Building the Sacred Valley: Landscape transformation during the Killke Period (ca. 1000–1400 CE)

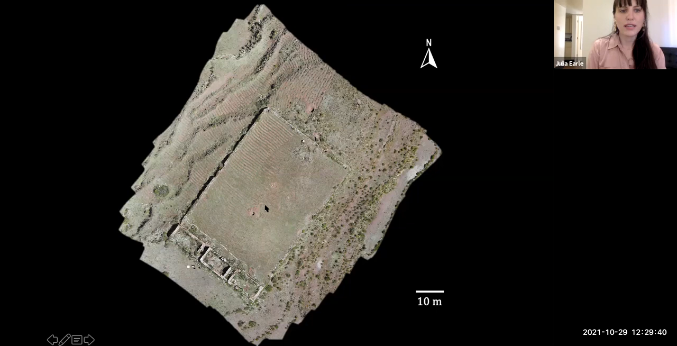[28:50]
And these structures would have been blocking access to this platform, so it's possible that private ceremonies could have taken place here. So here's just a closer view of one of these rectangular structures,